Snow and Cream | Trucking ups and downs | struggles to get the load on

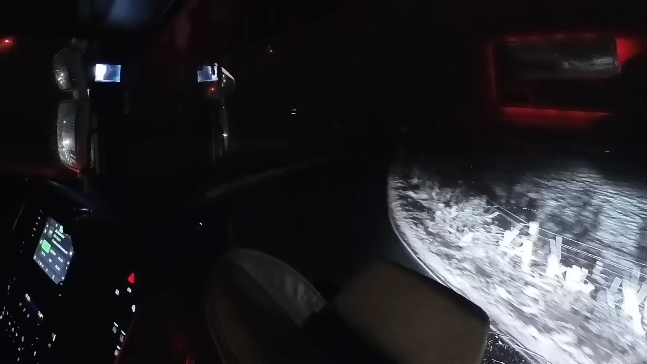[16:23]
But for now, I'm just going to have to try and get as far as I can.
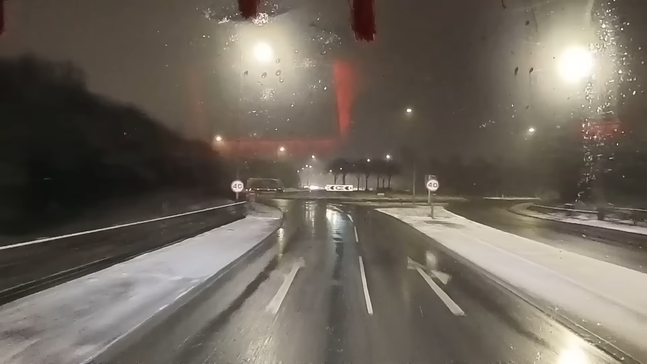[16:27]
And for the third time today, back round those roundabouts at Milton Keynes.